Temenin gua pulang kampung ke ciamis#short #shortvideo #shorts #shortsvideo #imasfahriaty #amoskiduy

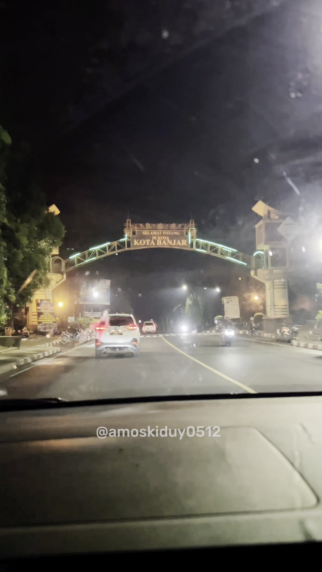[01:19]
Mantap Kita beli 15 ribu Tadi udah beli 10 ribu Lanjut perjalanan Kita sudah sampai di kota Banjar Dan udah sampai juga di kampung Sampai kampung langsung tidur Ah Udah dulu ya Bye Bye Bye Sampai jumpa di video Sampai jumpa di video